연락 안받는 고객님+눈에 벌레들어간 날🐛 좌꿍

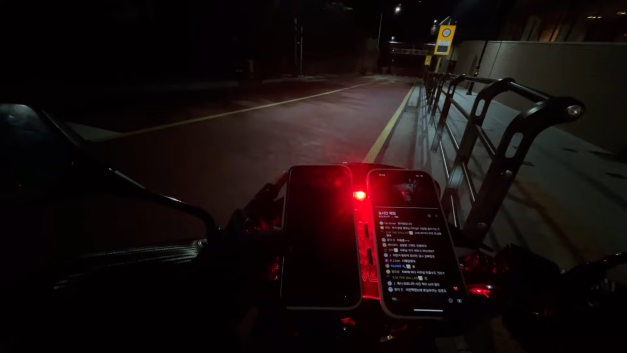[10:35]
콜 잡았으니 갑시다. 종암동으로 가는 콜 잡았습니다. 여기는 무슨 아파트 안으로 들어가는 길인가? 한신안진 아파트인가?